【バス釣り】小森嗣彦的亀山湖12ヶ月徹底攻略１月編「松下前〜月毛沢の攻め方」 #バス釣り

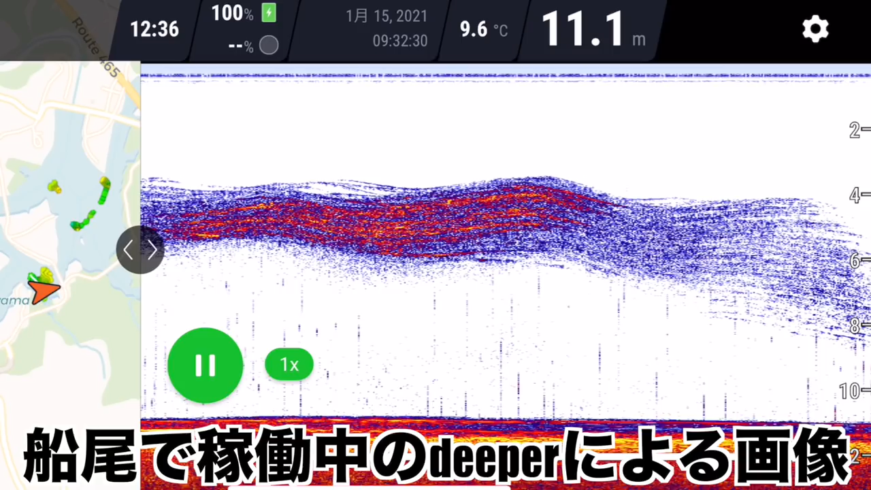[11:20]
On screen: depth 11.1 m, water 9.6°C
えワカサギいないんですかうーん基本的には春までには全滅してるぐらいの勢いで考えてますけど夏までにはここにもこっちにもどんどん落ちてまってるこれ67mですよねはい中層に